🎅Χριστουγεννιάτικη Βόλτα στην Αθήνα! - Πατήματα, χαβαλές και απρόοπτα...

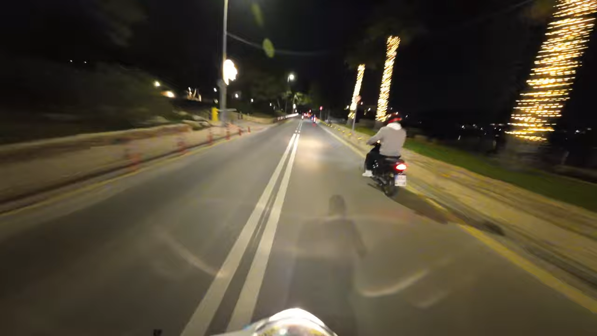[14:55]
Εδώ μπήκαμε στην πίστα λιμανάκια. Το έχουν κάνει λες και μπαίνει στα pit stop εδώ.